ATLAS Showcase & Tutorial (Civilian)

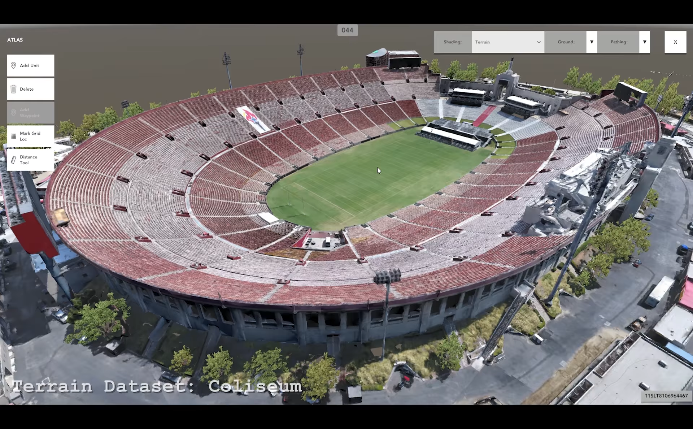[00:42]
with classification algorithms developed at ICT were used to reconstruct the structures in three dimensions and prepare the models for visualization and analysis this
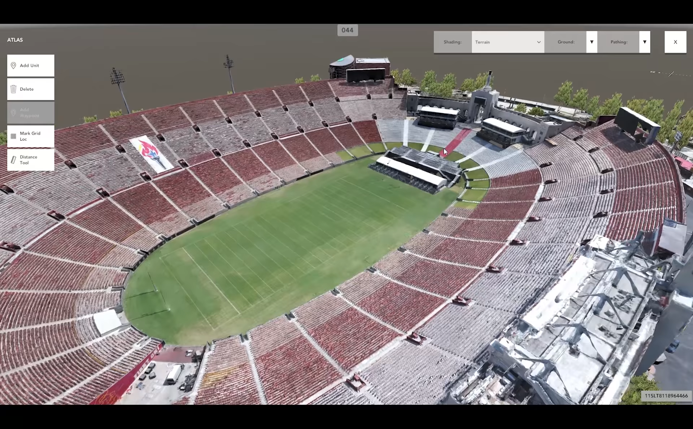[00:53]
video provides a tutorial on how to use the various functionality available to Atlas users first
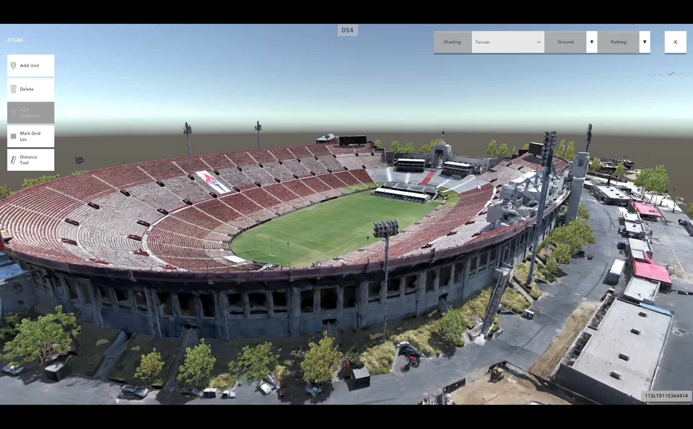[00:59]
let's go over some basic camera controls in Atlas to pan
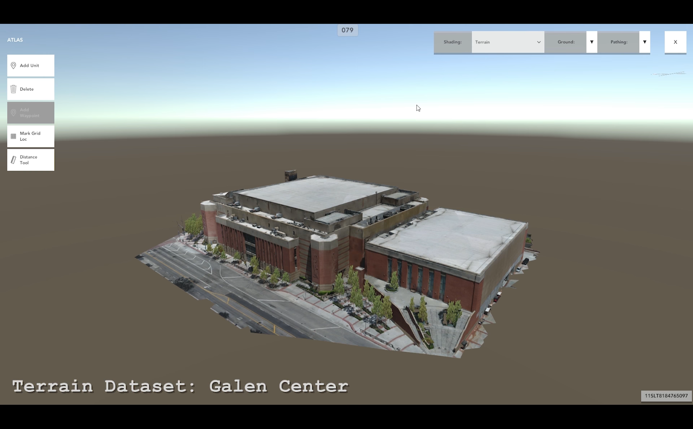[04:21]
In the menu that appears for the selected unit,
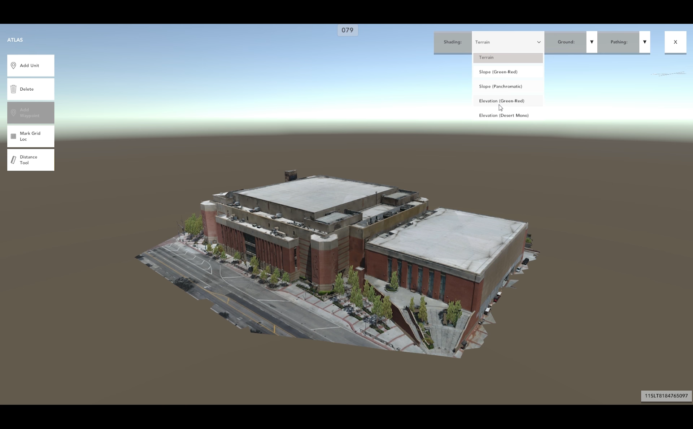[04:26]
left-click the Delete Unit button to remove the unit from the reconstructed environment. There are multiple terrain shading overlays available to the user. The terrain shading overlays each provide the user with unique visual information regarding the reconstructed environment.
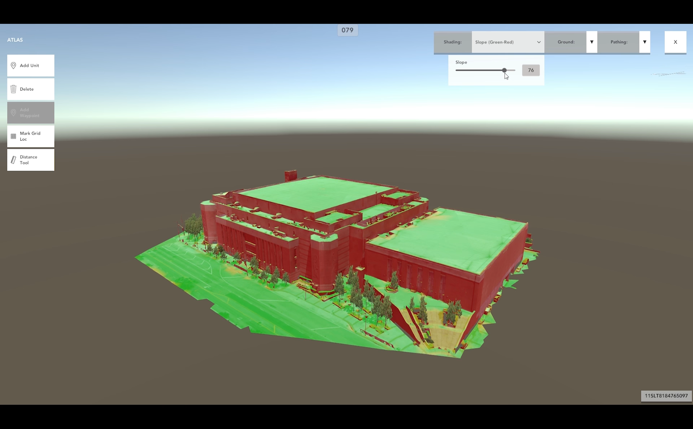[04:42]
Some of the terrain shading overlays available to the user include slope from green to red, with green indicating areas with low slopes and red indicating areas with high slopes.
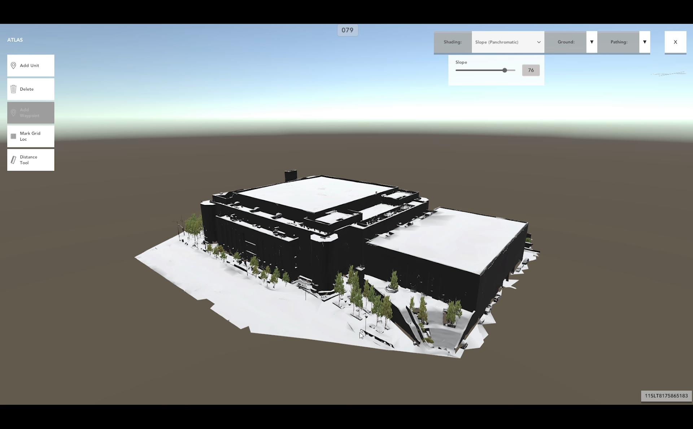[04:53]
Another terrain shading overlay available to the user includes slope panchromatic, affording visual information spanning a large part of the visible spectrum of light.